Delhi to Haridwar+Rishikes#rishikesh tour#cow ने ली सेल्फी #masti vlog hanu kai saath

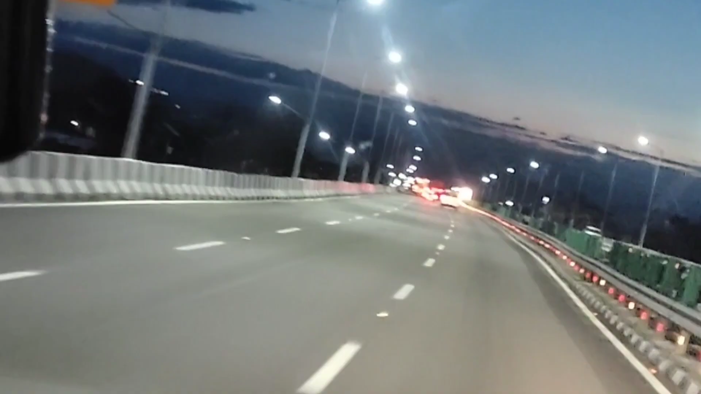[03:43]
ये मॉर्निंग का व्यू था, हम हरिद्वार पहुंचने वाले थे, बहुत ही ऑसम व्यू था। तो गाइस हम अभी अभी हरिद्वार पहुंचे हैं।